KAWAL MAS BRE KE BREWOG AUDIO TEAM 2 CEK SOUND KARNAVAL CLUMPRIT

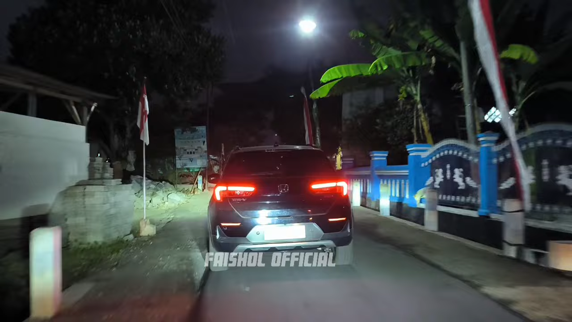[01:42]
Mas Bre menuju ke lokasi Jumprit.
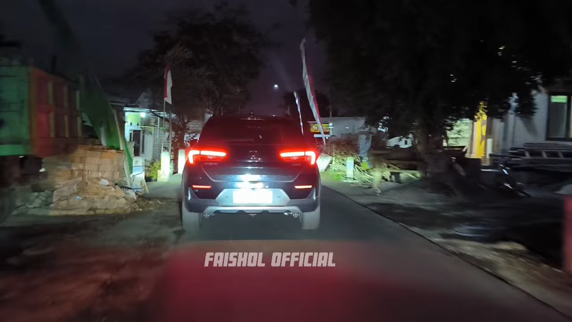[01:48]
Ke lokasi Brewo Audio.
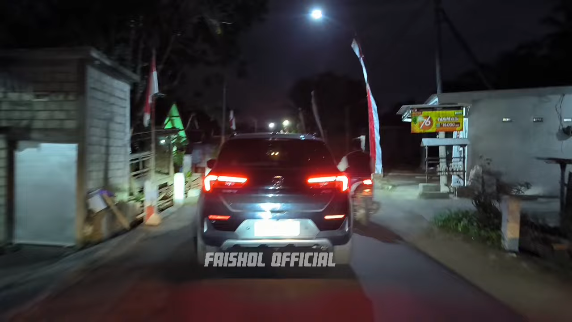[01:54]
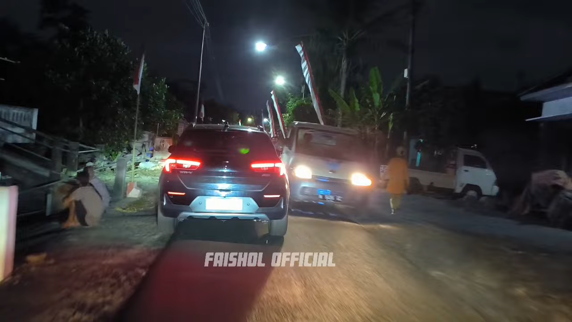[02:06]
Di depan juga sudah ada sound system Mas.